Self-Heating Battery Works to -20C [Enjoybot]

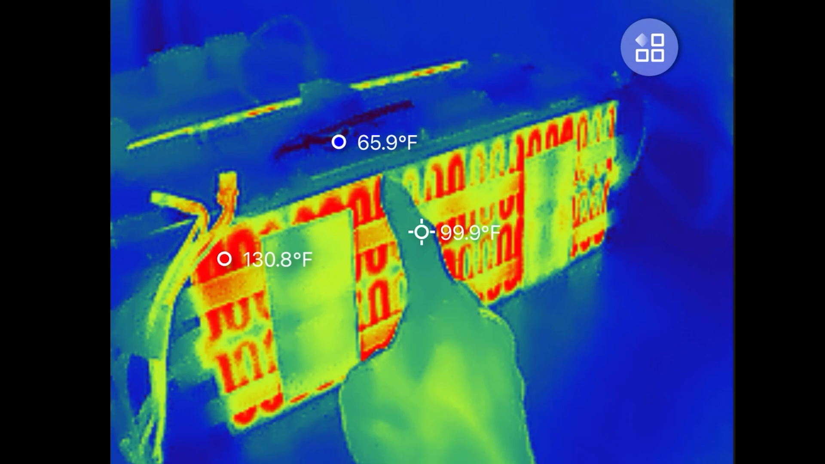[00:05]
On screen: spot 99.9°F
They have built-in heater so that it'll heat up the cells if it's too cold to charge. It comes in various sizes.
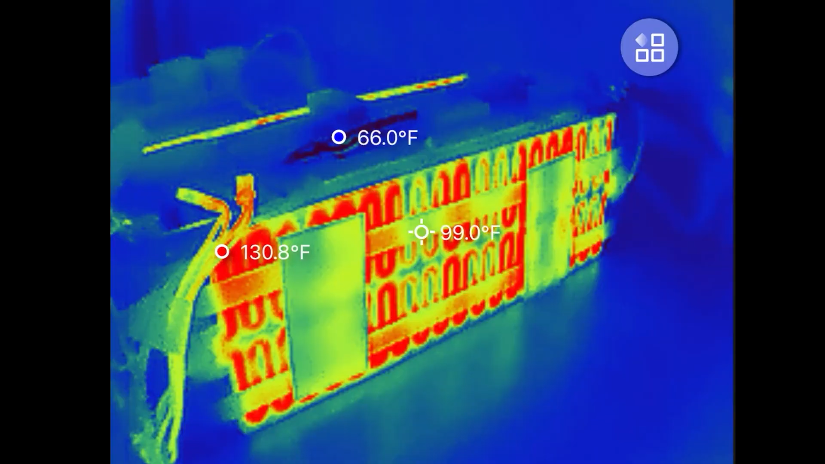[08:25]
All the little heating lines the squiggly lines right there it's heating the outside of the battery.
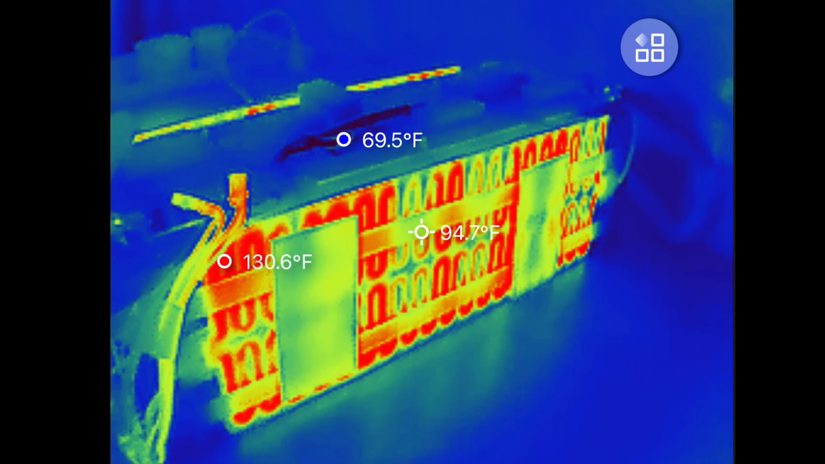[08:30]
On screen: spot 94.7°F
On the other side is the same thing.
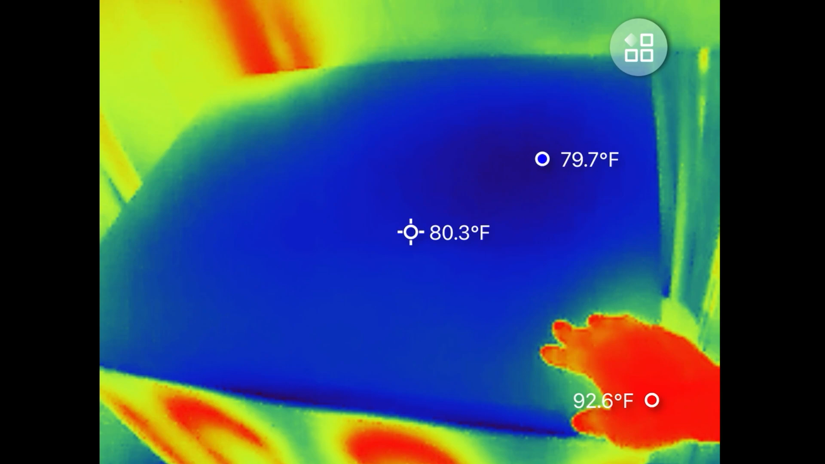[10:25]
On screen: spot 80.3°F
The lid is 80. It's really warm in my garage but inside it's
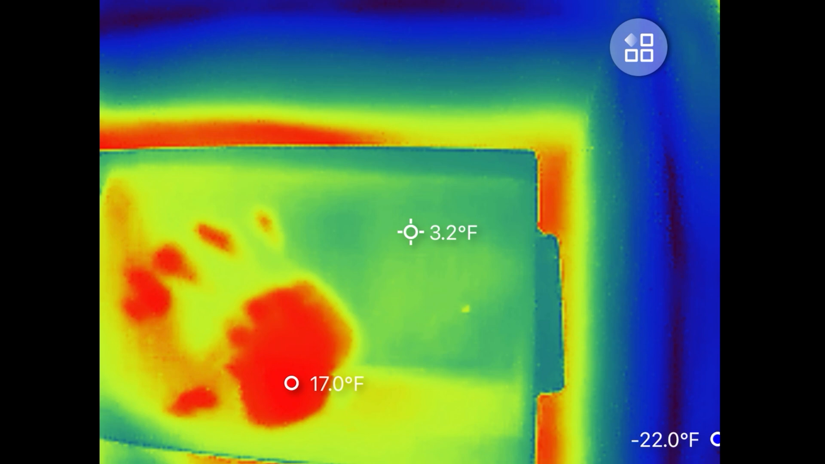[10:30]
On screen: spot 3.2°F
three degrees Fahrenheit minus 22 along the edges.